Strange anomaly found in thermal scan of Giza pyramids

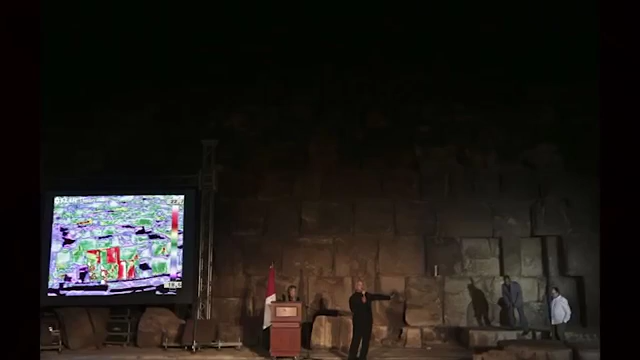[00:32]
The scanning showed a particularly impressive one anomaly located on the eastern side of the Khufu pyramid at ground level, the ministry said in a statement. The largest of the three Jizar pyramids
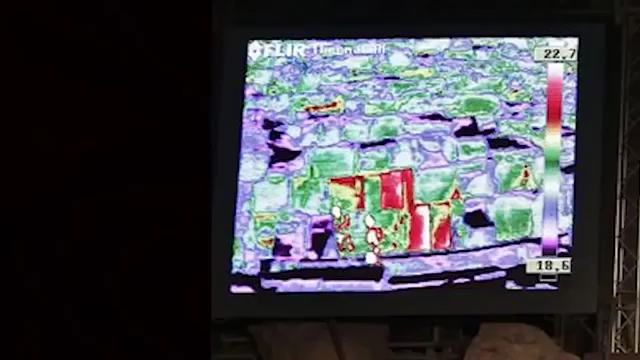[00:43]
is known locally as Khufu and internationally as Kheops. The thermal scanning was carried out at all times of the day, including during sunrise,
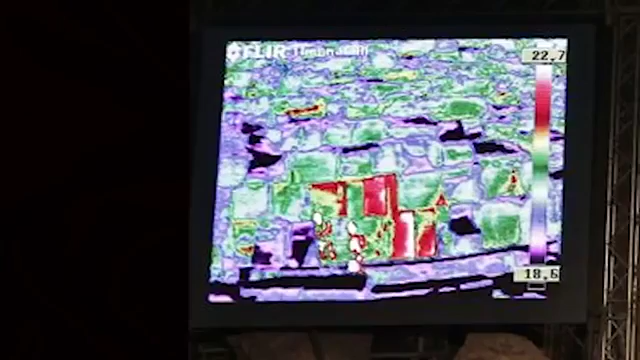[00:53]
as the Sun heats the structures from the outside, and then during sunset as the pyramids are cooling down. The speed of the heating and cooling phases is being used to uncover hypotheses such as empty areas in the pyramids,
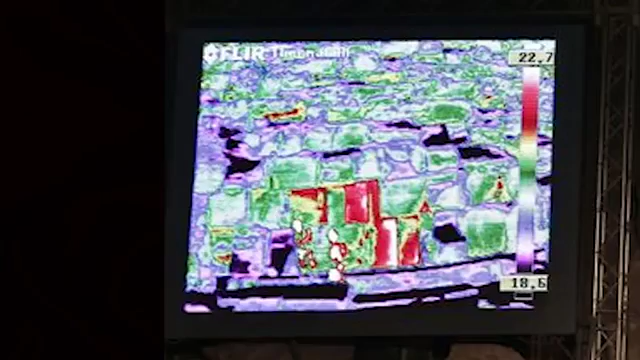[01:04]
internal air currents, or different building materials used.
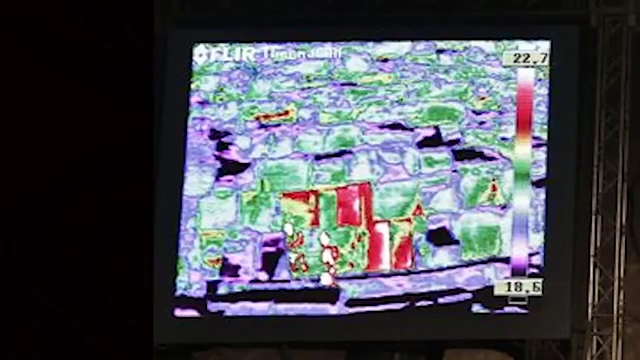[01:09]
The first row of the pyramids stones are all uniform,